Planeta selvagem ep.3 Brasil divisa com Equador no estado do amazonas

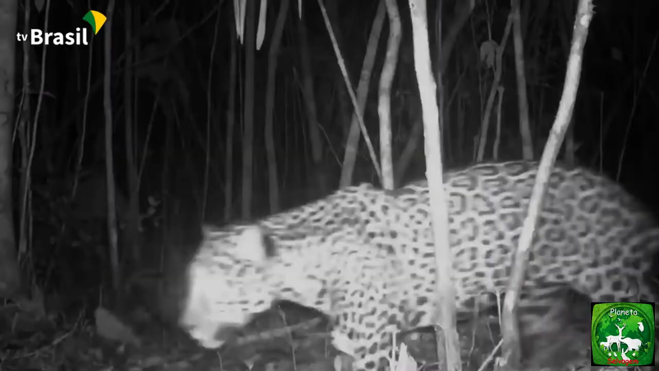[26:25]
e uma onça pintada. Próximo, identificamos uma palmeira conhecida como buritirama.